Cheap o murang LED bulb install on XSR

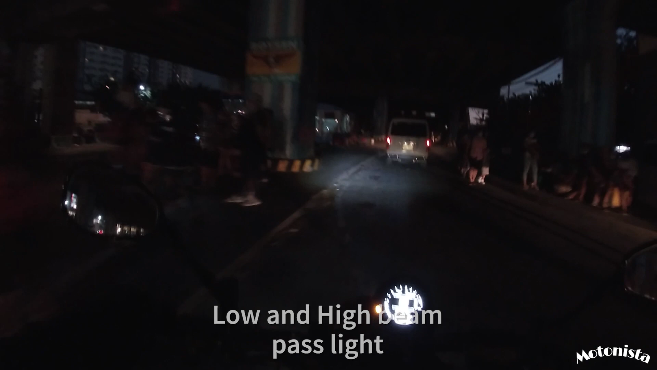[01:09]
So, ito po ang kanyang itsura. So, yun po ang low.